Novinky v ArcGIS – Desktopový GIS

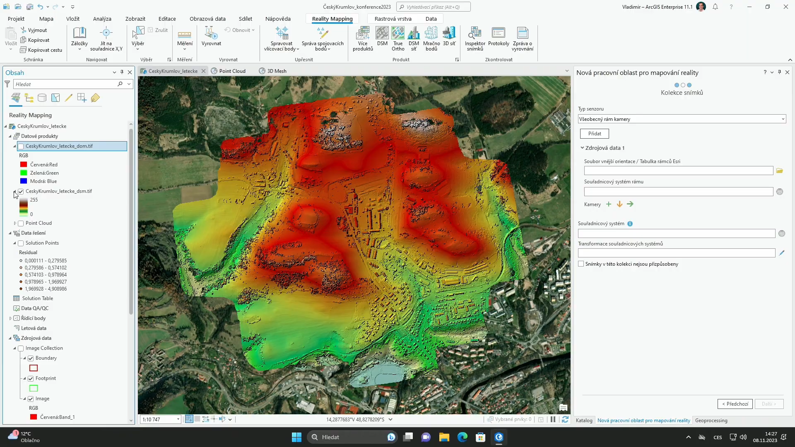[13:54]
Dále se jedná o takzvané True Ortofoto, což je tady Ortofoto,
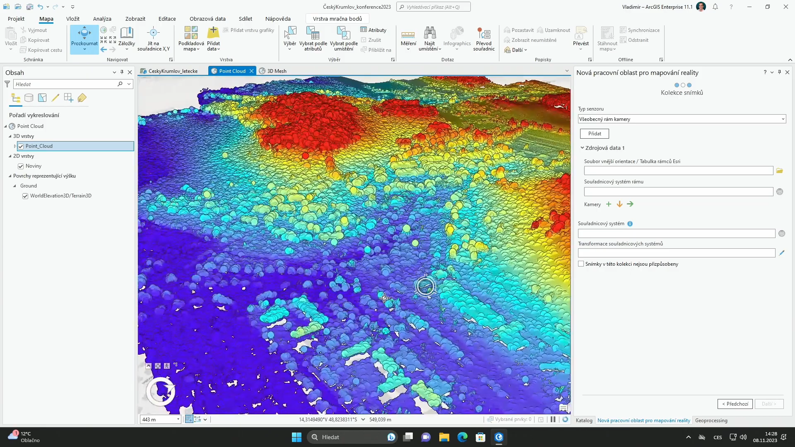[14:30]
To můžeme symbolizovat buď výškou, to znamená, že u těch bodů zobrazíme nadmorské výšky a nebo můžeme ho symbolizovat pomocí RGB,
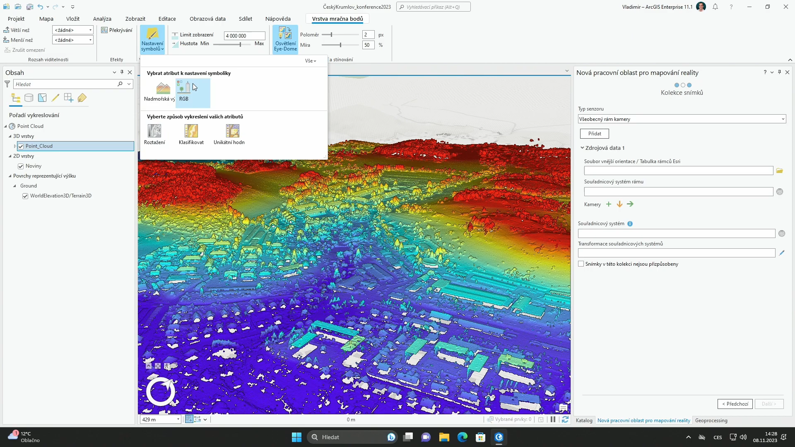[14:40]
to znamená barvy z těch vstupních snímků.
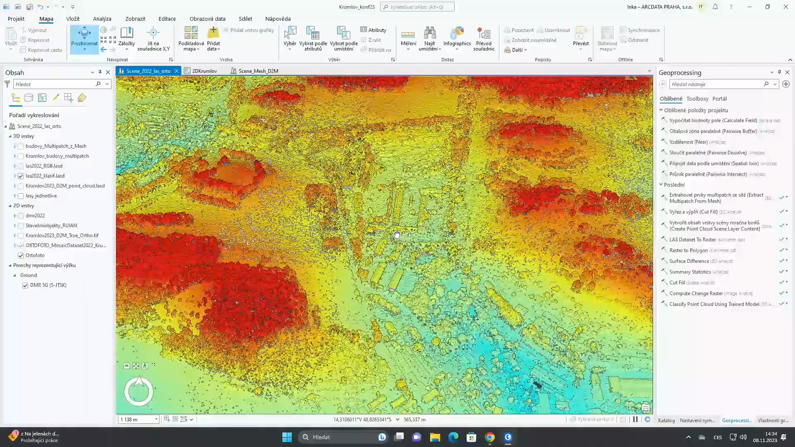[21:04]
Vidíte tedy nad ortofotem zobrazené mračnobodů z laserskaningu, které mám teda zobrazené podle výšek, ale můžu s těmi daty dále pracovat, takže pokud mám takovéto mračnobodů, které by třeba neobsahovalo informace o barvách,
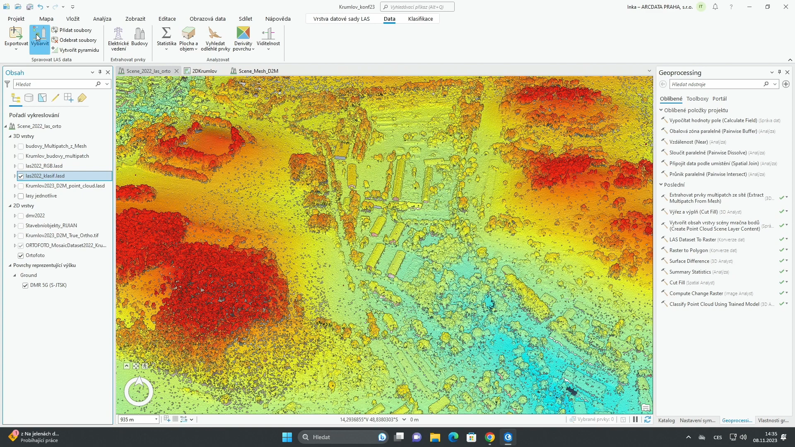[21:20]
mohu si toto mračnobodu obarvit barvami z toho ortofota, takže můžu mít ortofoto zobrazené takto i v tom mračnobodů.
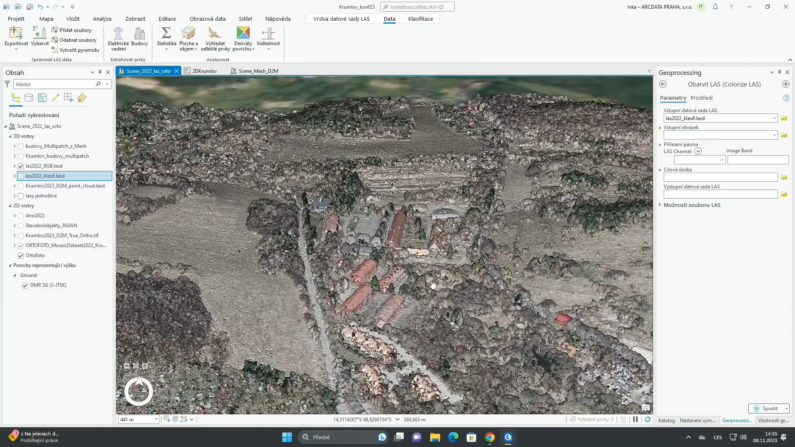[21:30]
S těmi daty můžu dále pracovat, je možné data klasifikovat, takže můžete využít automatické klasifikace, klasifikovat terén, tím, že si můžete vlastně interpolovat ty hodnoty z toho mračnobodů, můžete klasifikovat budovy zase
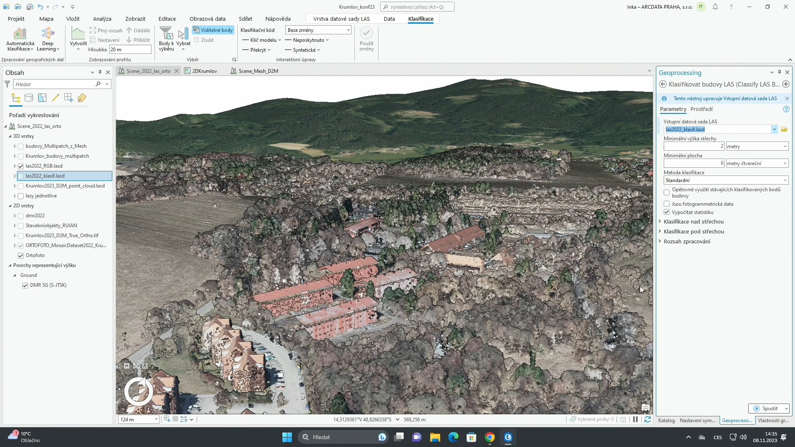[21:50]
pomocí nastavení dalších parametrů. Tak když takhle si vlastně klasifikujete to mračnobodů,
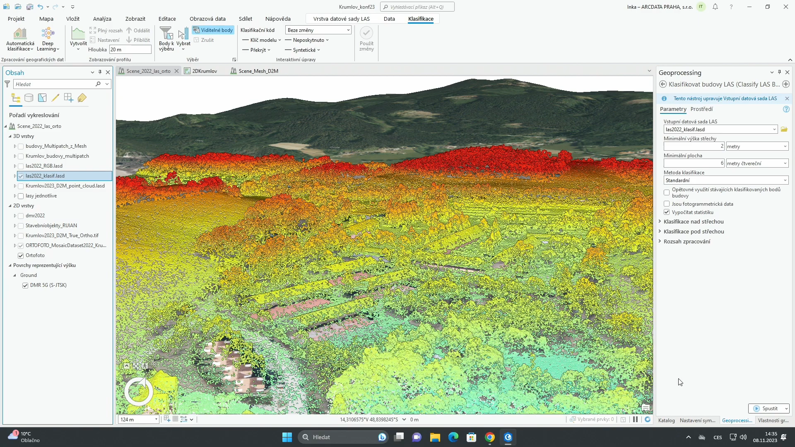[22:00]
můžete si zobrazit ty body v symbologii pomocí té klasifikace znázornit.
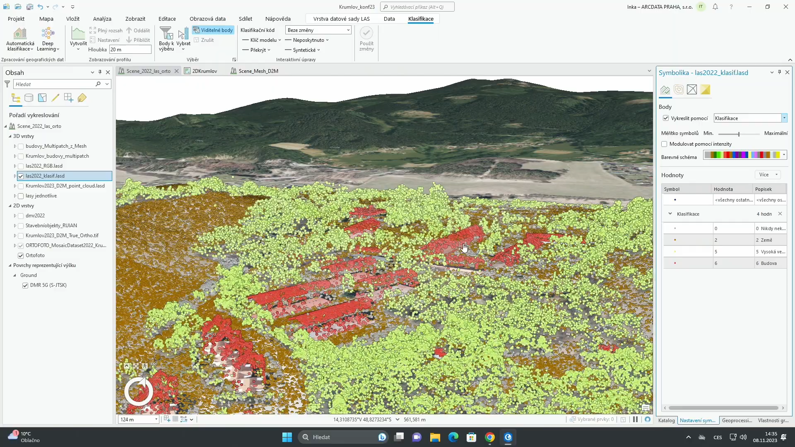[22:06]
Vidíte, zde mám i stromy vlastně,
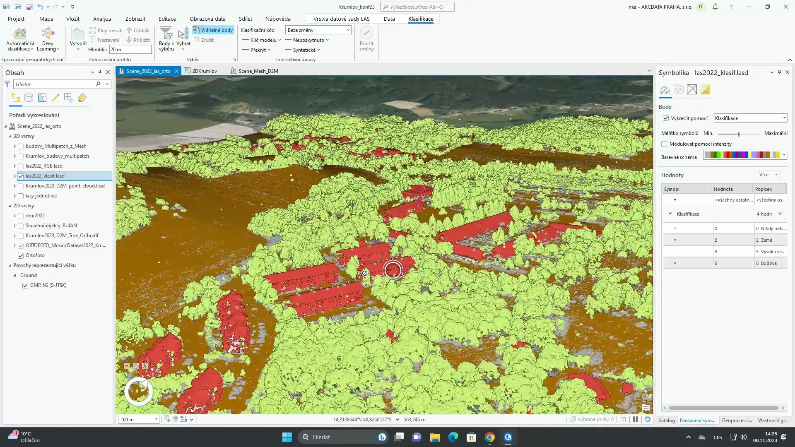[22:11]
které jsem klasifikovala opět pomocí nějakých nástrojů, které mám k dispozici. Tentokrát jsem využila klasifikační možnosti Deep Learning, takže jsem klasifikovala to mračnobodů pomocí už natrénované sítě Deep Learning, kterou jsem nalezla na Living Atlas, takže si ji takto vyhledáme.
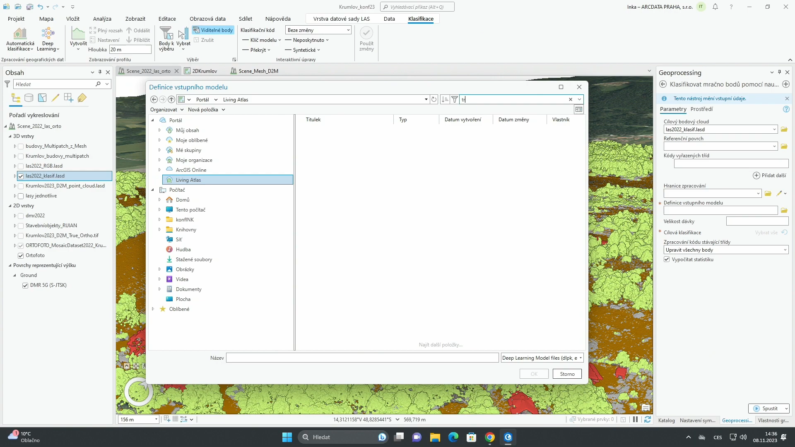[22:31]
Zde je tedy dostupná již natrénovaná sítě Three Point Classification, mohli byste říct,
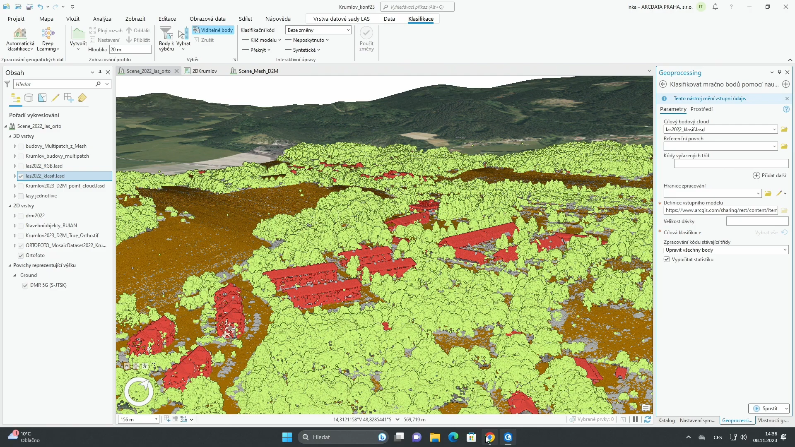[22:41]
tak jak bychom na to přišli, tak je možné prohlížet katalog knihoven dostupných na Living Atlas,